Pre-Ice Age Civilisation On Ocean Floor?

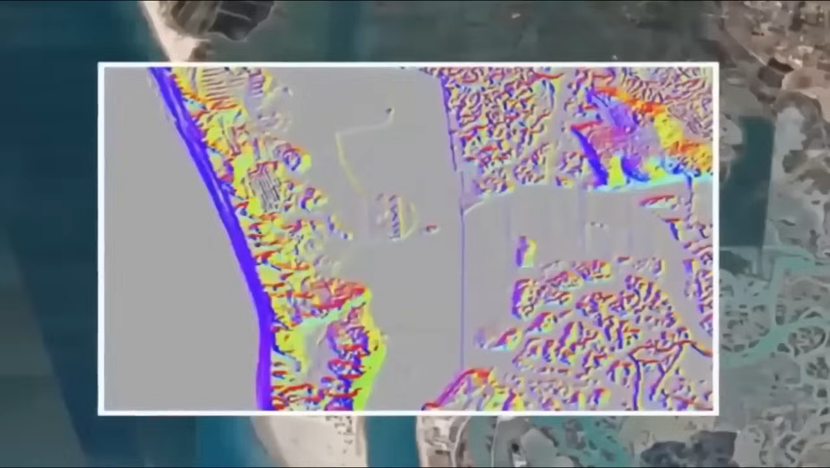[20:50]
A mega-metropolis, that predictably, the academics,
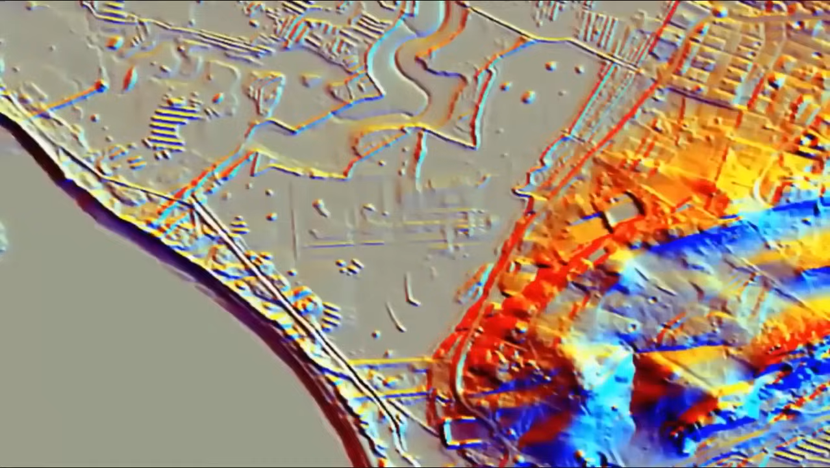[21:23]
Something, we feel, was most probably intelligently managed farmlands prior to the Great Deluge, which eventually drowned this entire mega-metropolis. Yet I digress.
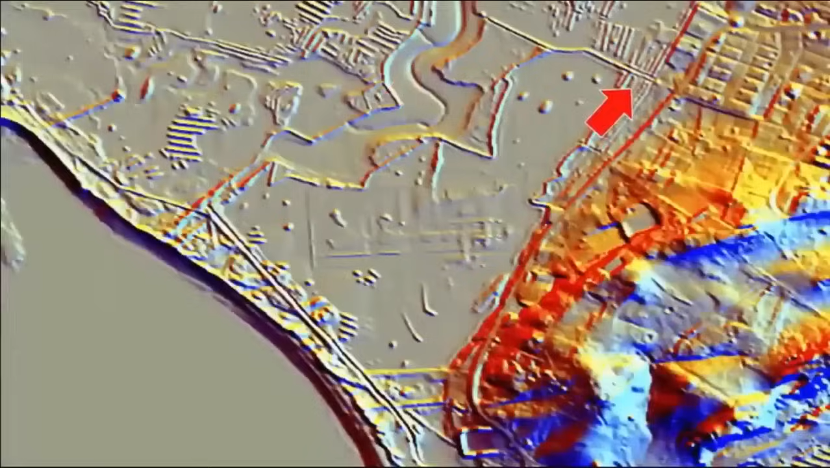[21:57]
Yet, interestingly, after said discoveries of the structures,
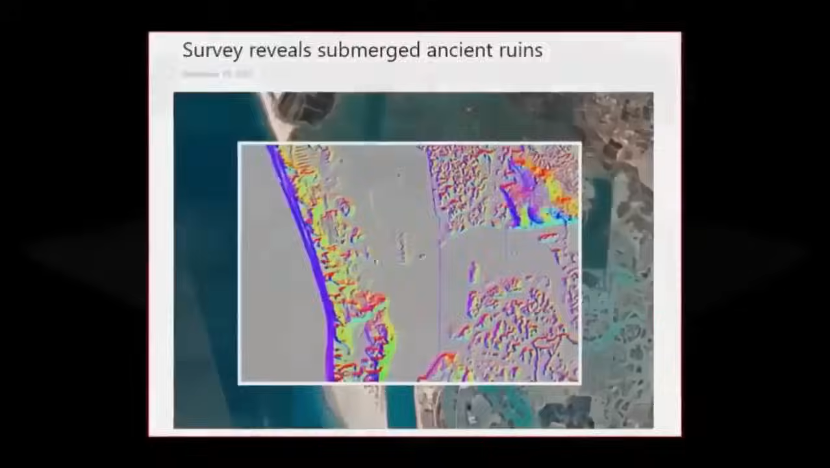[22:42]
This discovery being the mission's objective all along, yet curiously, as mentioned, any further expansion of the LIDAR investigations, academic funding has been stonewalled.
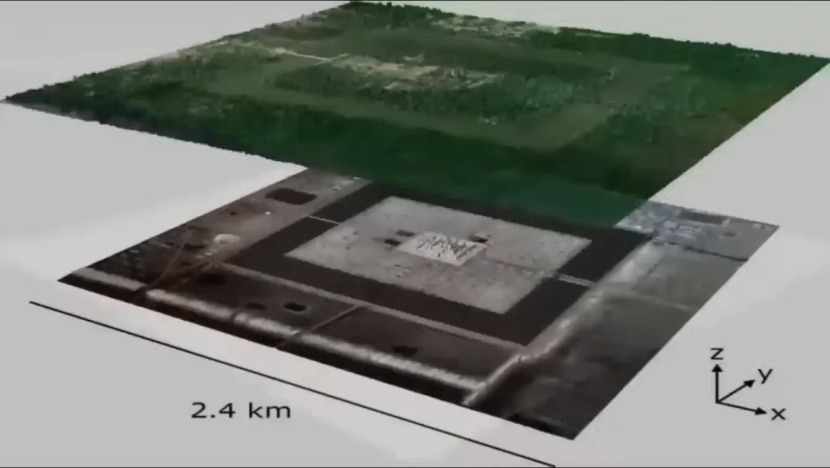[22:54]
Could their reluctance to continue further investigations on a mission which has already clearly cost a lot of funding, due to them actually having discovered yet another complexly,
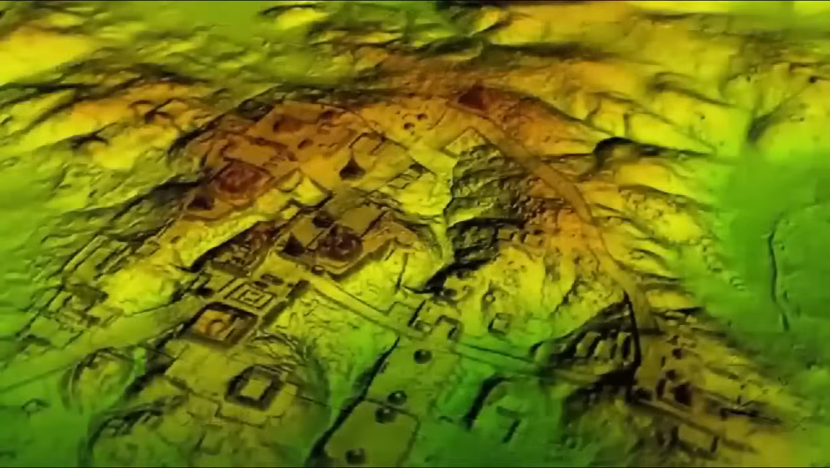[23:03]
intelligently, clearly advanced pre-flood mega-metropolis? Well, we find said possibilities, and the rapid growth of independently owned LIDAR technology, incredibly exciting.